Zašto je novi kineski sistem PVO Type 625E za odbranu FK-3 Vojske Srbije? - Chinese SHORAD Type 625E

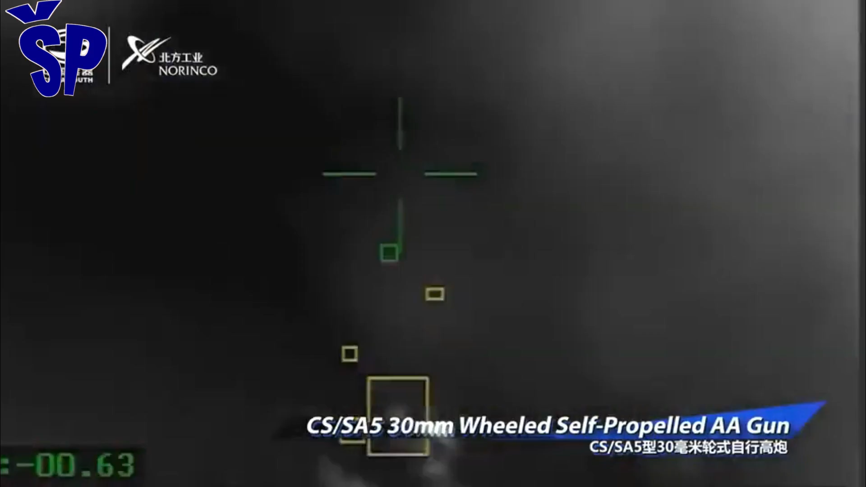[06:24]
omogućavajući operaterima da otkriju i prate nisko leteće ciljeve, kao što su dronovi, helikopteri i krestareće rakete pre njihovog gađanja.
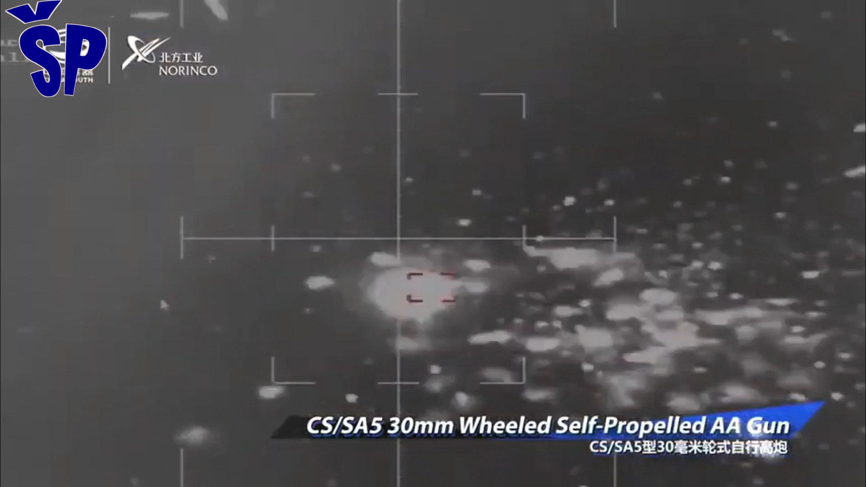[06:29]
U promotivnom videu za sistem PVO tip 625E i druga kineska brbena vozila,
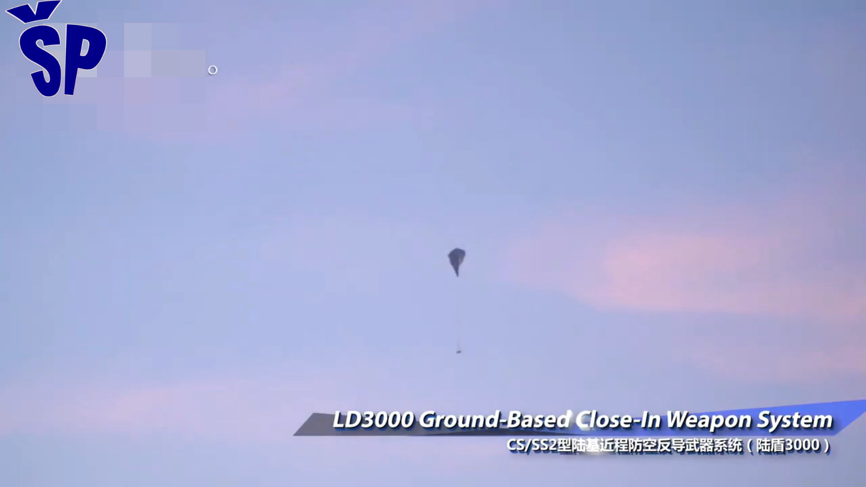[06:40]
uključeno u nastavku videa, sistem se može vidjeti kako istovremeno nišani više dronova preko infracrvene kamere,
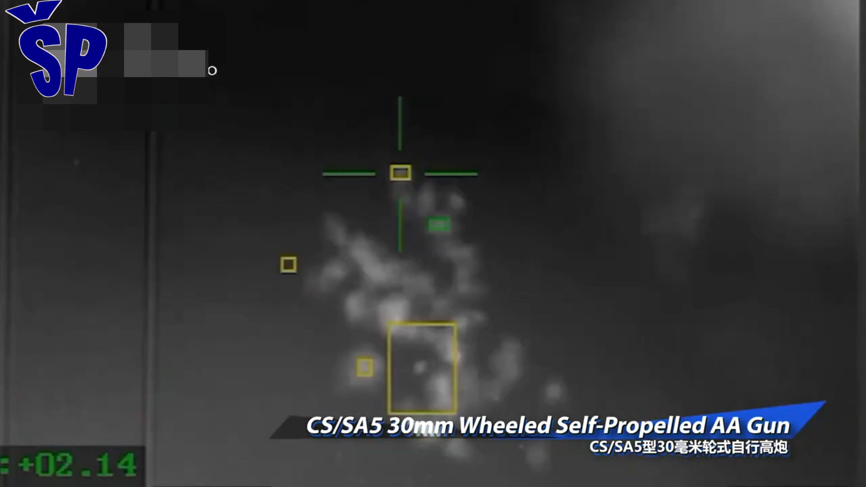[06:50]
što istovremeno sugeriše da infracrveni optički senzori se također montiraju na sistem PVO tip 625E.